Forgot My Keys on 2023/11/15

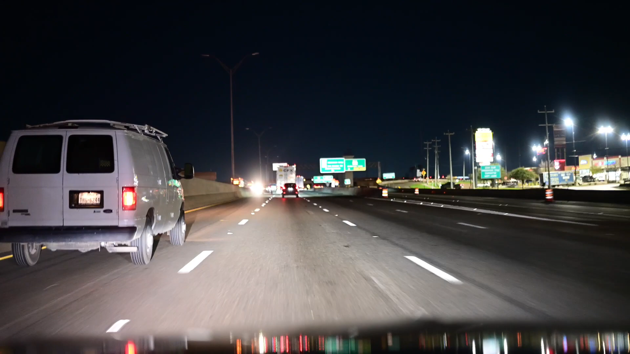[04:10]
I do notice a lot of trucks leaving at nighttime. You know, for some reason out in this area.
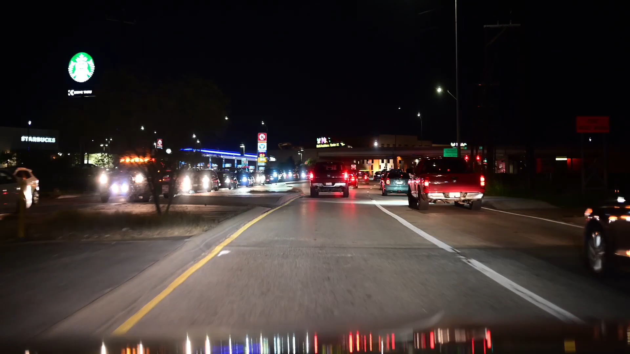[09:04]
There's a lot of traffic here.